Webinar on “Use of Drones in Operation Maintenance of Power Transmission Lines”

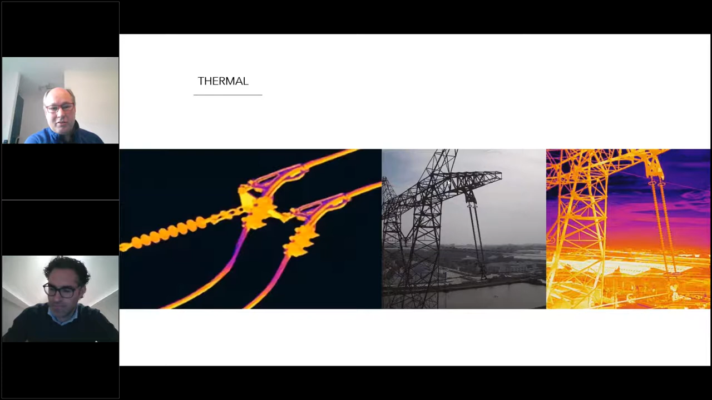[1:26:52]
when there's conduction issues, when there's very high intensity arcing activity. Next slide. I am going for next slide. There we go. Yep.
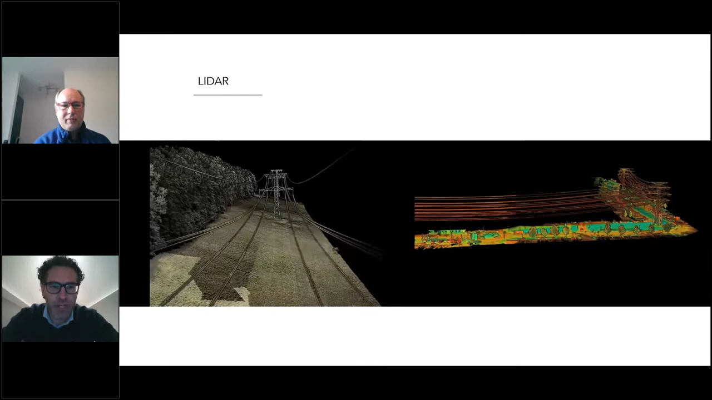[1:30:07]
create into a nice point cloud of which you can basically
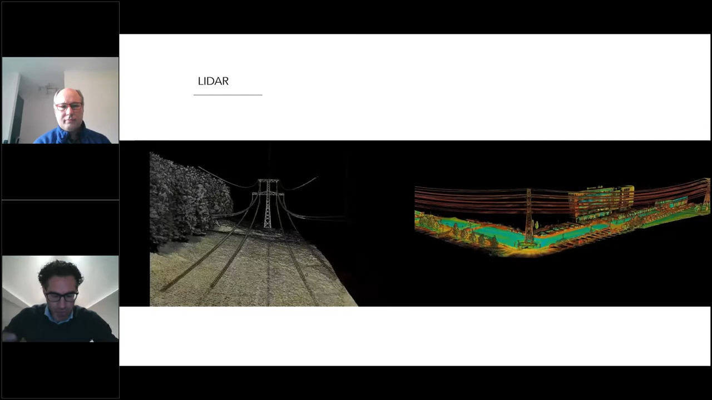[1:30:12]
do vegetation concentration, 3D modeling, corridor mapping,
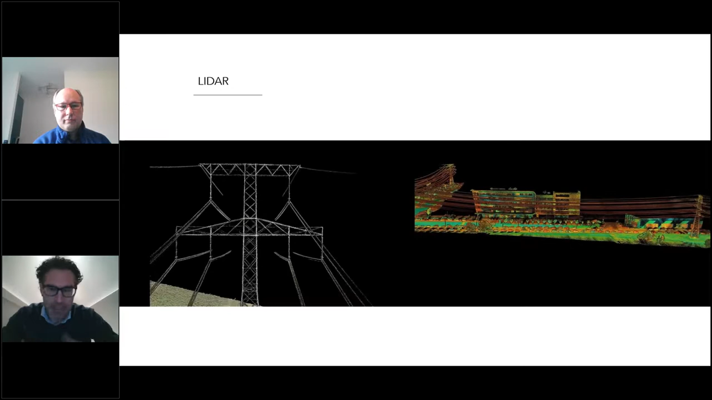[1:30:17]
variety of items that can be done with LiDAR.
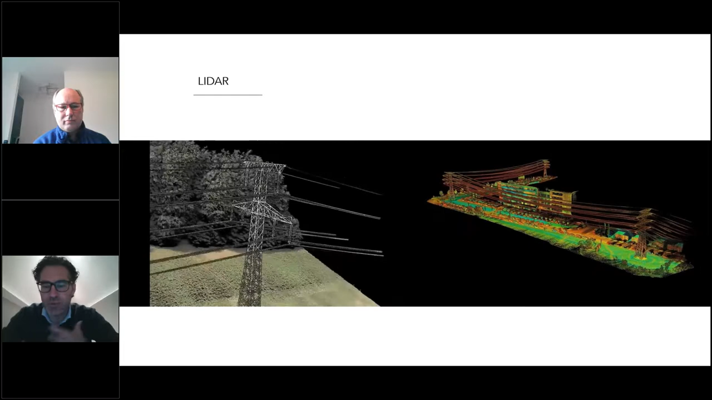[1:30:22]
We use a Slovakian company called Lidareto based on a Velodyne puck, but we also work with Ouster, the OS1 from the United States as well.
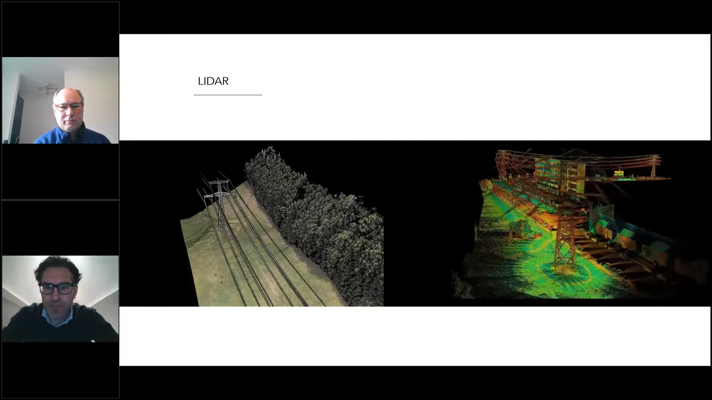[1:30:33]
Again, we're now talking obviously what is out there today and what is going to be happening in the near future or future developments.